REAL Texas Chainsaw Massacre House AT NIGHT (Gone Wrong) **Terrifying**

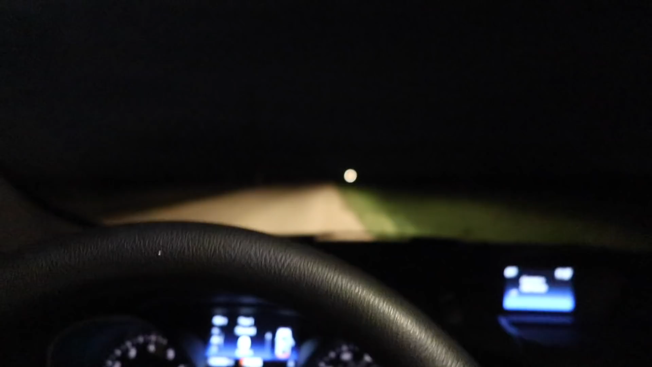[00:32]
Yo, there's a car coming Yeah, oh, what's up? Dude it just disappeared unless it's up there and it turned its lights off
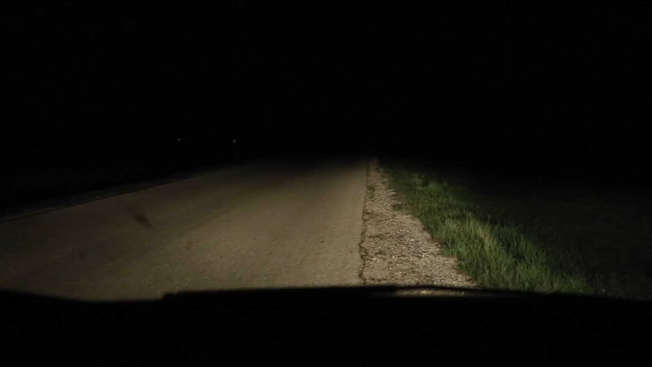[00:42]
Let's go up there real quick It's really windy now We wanted to come here and do like a nighttime video in front of the Chainsaw Massacre house trying to figure out How there was a car coming this way,
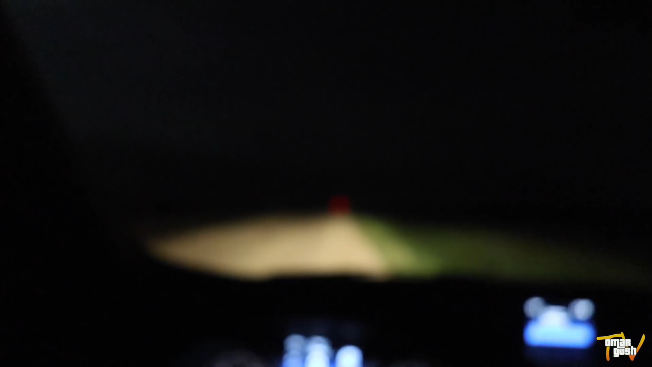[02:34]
I still want to know what happened with the- the- the vehicle you saw and then just disappeared The lights went off I'm gonna drive up just a little bit because there was a vehicle that was coming towards us And it just- it just vanished.
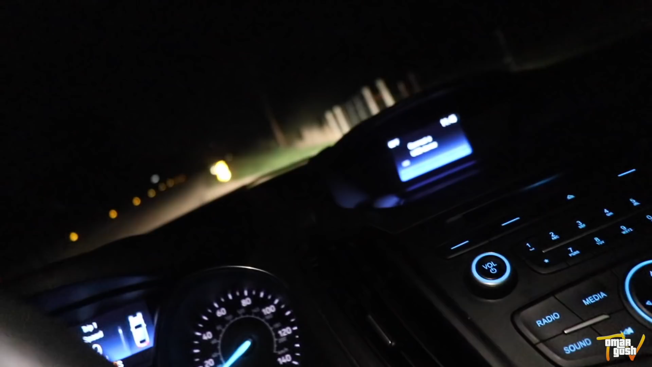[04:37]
Dude, we're being followed No, no, no, no, no I'm gonna turn around I'm gonna turn around God, girl, what do you do? Oh,
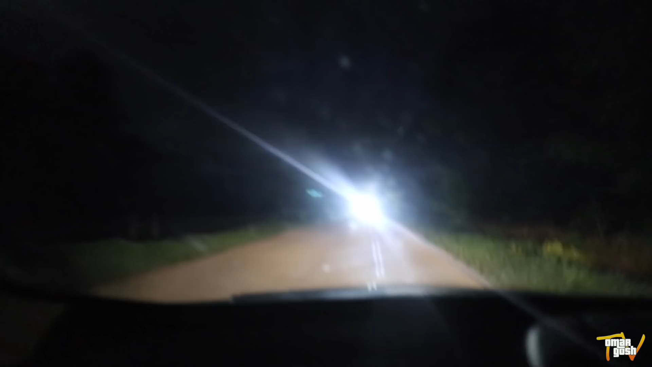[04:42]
he's got his headphones on, too There he is There he is That was weird Is he gonna turn around now? Yeah, he's great Oh, he's following us, dude Dude, we're being followed I think we should just go home Bro, I'm having a good time Yeah, hell no No, no, dude, I ain't trying Look, now they're following us So what? This is cool No, it's not cool Who else gets to follow Texas teams on Best Crowds?
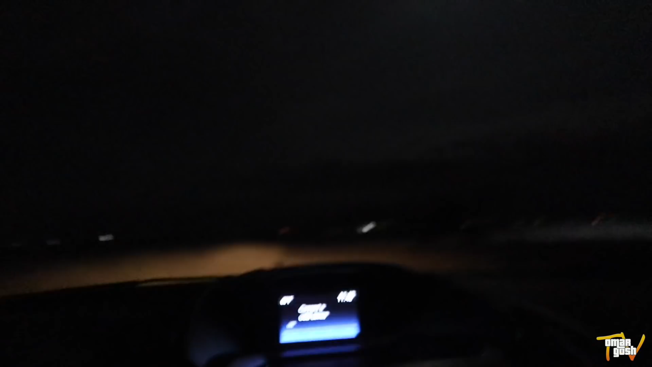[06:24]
Wait, what the f***? He's really quick and right there, though. Oh, he's totally falling.